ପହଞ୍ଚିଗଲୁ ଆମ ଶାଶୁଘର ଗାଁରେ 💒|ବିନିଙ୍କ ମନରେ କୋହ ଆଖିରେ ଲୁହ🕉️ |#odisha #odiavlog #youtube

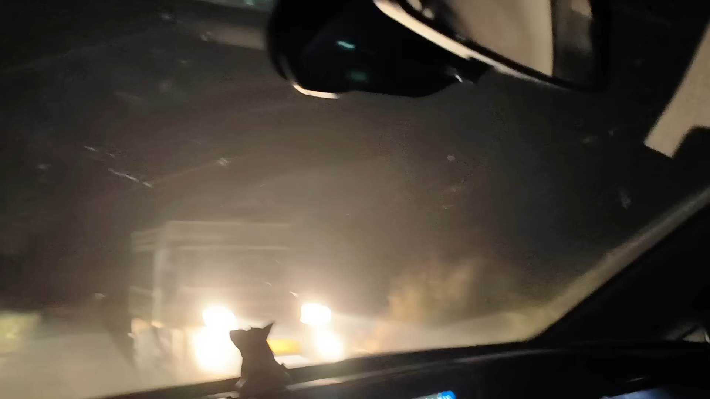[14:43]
ଏଇଟା ପୁରା ପୁରା ନିଚଟେ ଏରିଆଟା, ଆଉ ଏଇଟା ହଉଛି ଆମ ଗୋବିନ୍ଦପୁର ରାସ୍ତା, ଆଳି ଗୋବିନ୍ଦପୁର ରାସ୍ତା।